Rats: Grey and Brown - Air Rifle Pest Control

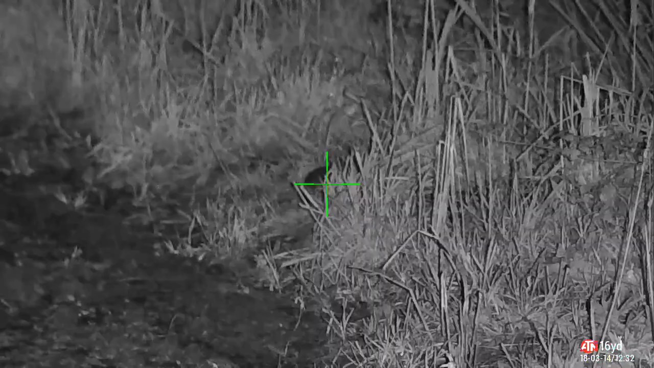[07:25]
Just drop a second shot. Pellets are cheap, and I want to make sure he was a goner. That's the last two off the arable farm for this video. Going to get across to the dairy farm.
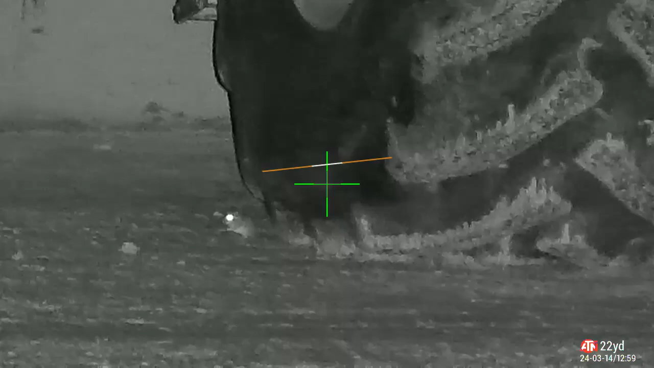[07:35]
Got some rats to tidy up there too. Now these two heat signatures I spotted on the thermal, glowing very, very bright.
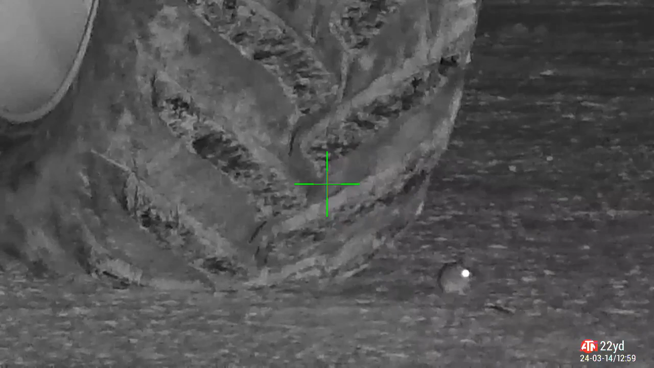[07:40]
I think they could be dormice,
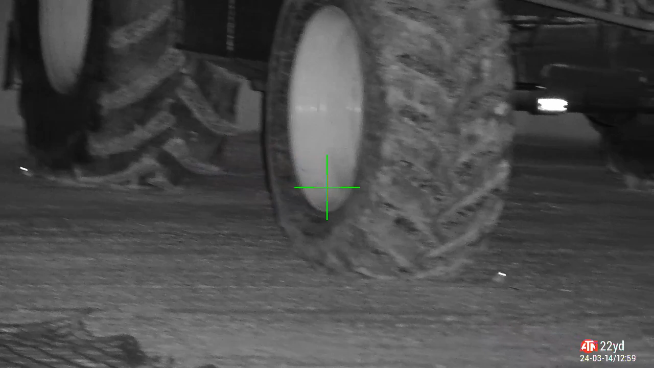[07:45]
and if they are, they're protected in the UK, so they're not on the hit list. This scaly tail, however, definitely is, and very thoughtful of him. He's tucked himself up against a nice solid backstop.
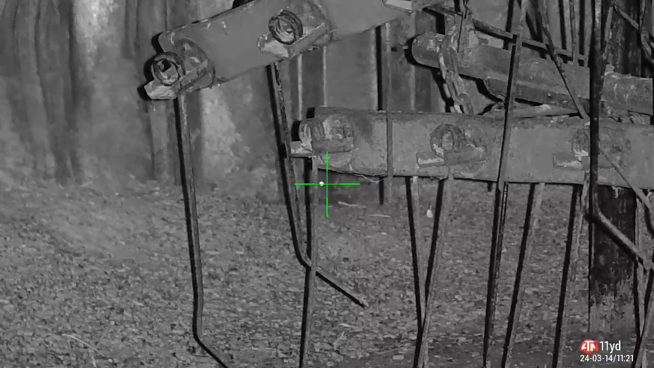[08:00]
Good high body shot. Off he runs. Down he goes.
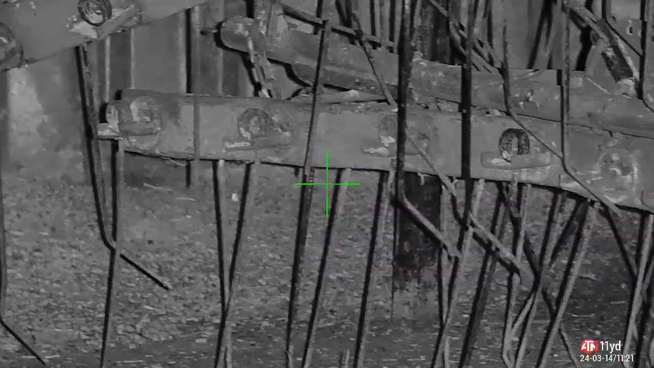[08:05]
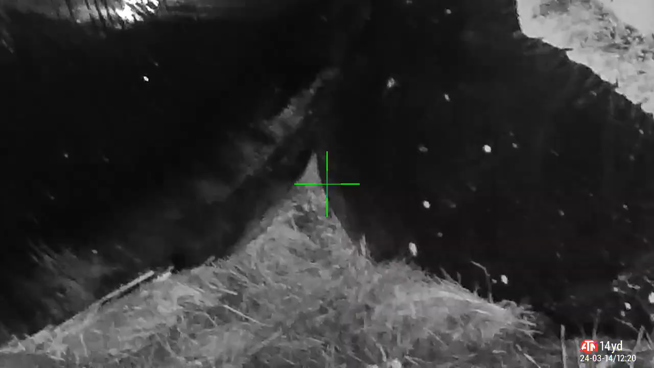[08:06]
Out in the main yard, got this huge bales, a massive stack of haylage and silage.
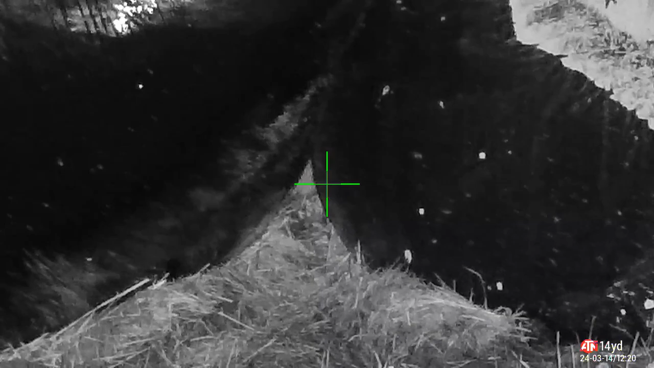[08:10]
I spotted some movement between them on the thermal, so I blew him a kiss to try and get him out.
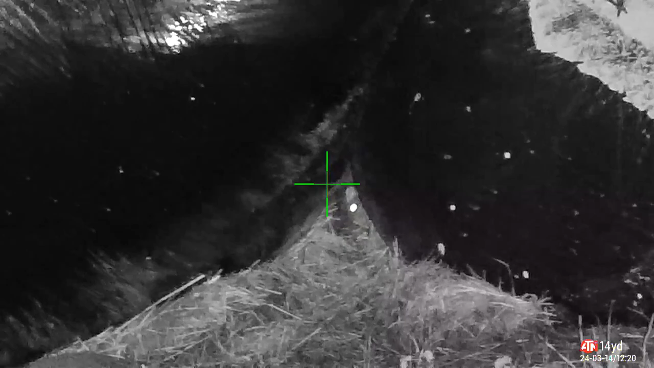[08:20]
Of course, being so irresistible, out he came. And down he went.
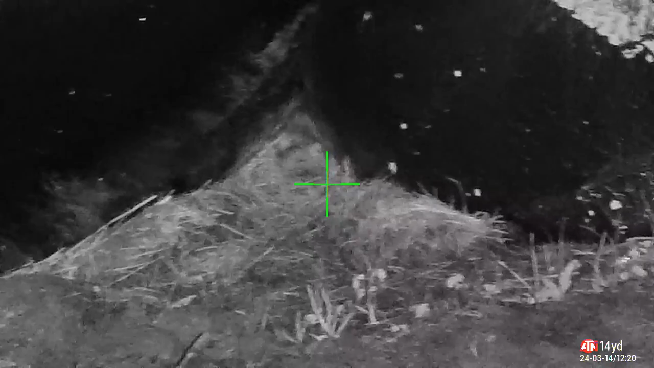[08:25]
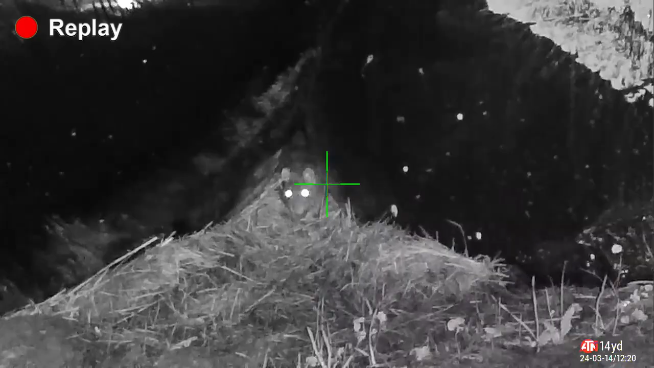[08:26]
That's a quick mover. Record time between blowing a kiss and going down.
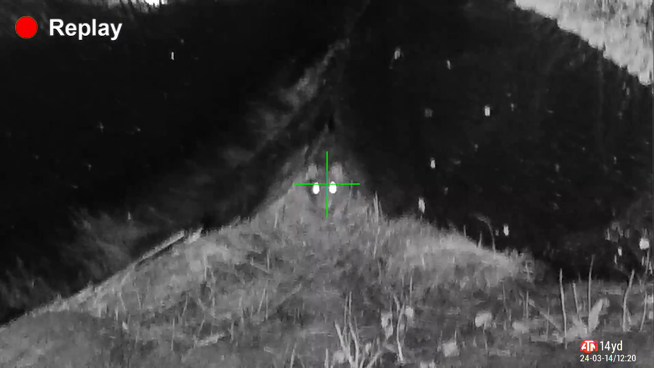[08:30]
Happy with that? Lights out. He kicks himself out as well.
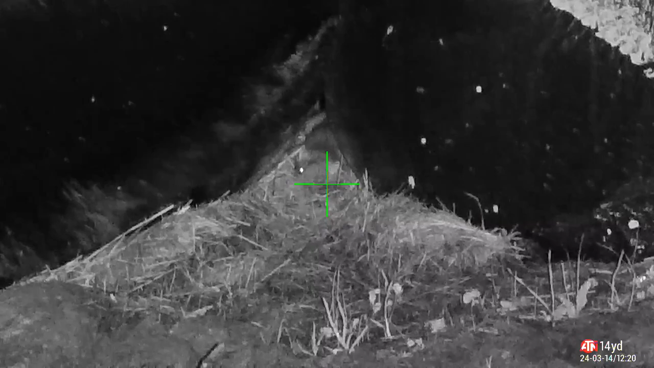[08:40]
Very convenient, very thoughtful, very considerate. I like to watch him for a short time after the shot, not because I'm a psycho or a serial killer, but if I've shot him in the head,
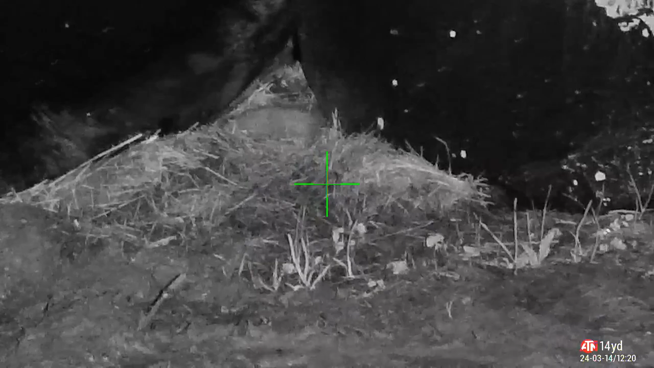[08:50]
I expect to see legs kicking, tail spinning, then I know it's a good shot. Got his buddy here, wondering what the hell just went on.
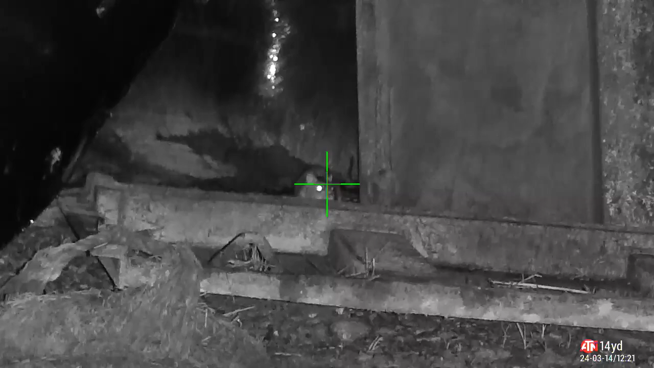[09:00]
I'll tell you what, if you stay still, just for a second, I'll show you. There you go.
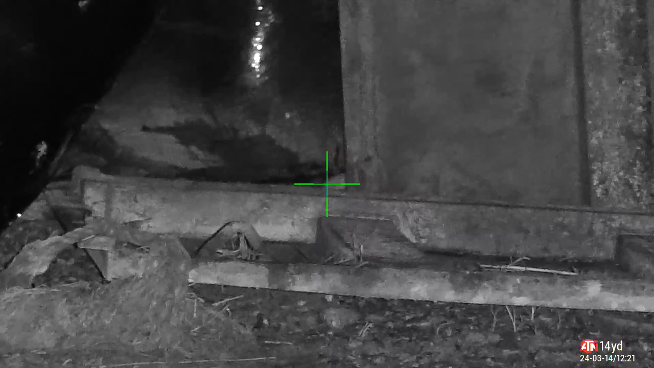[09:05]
That's what happened. That's what you get for being a nosy neighbour.
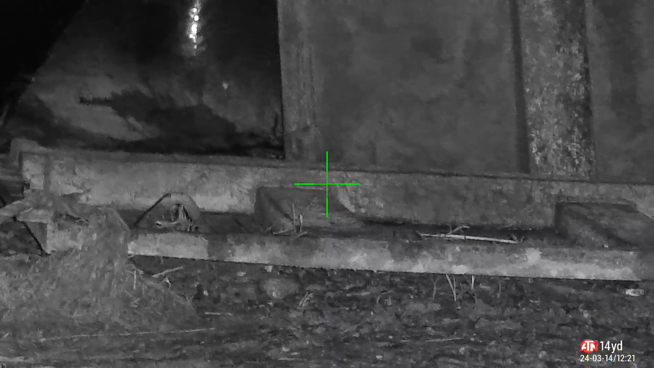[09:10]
The next shot that's coming up, I'm not quite sure what happened. I thought I got the rat shot in the side of the head and it jumps forward.
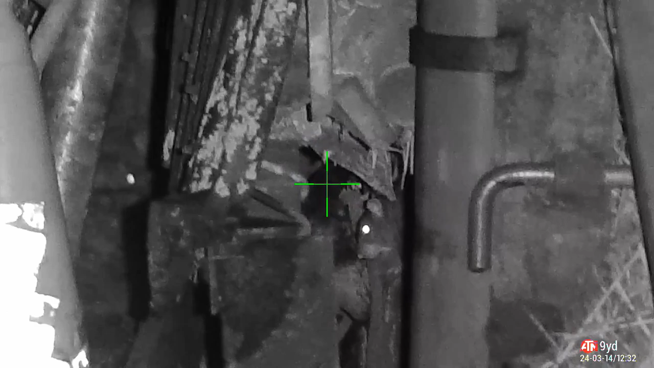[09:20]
But I'm not sure if I missed, it jumps forward and comes back to see what's going on.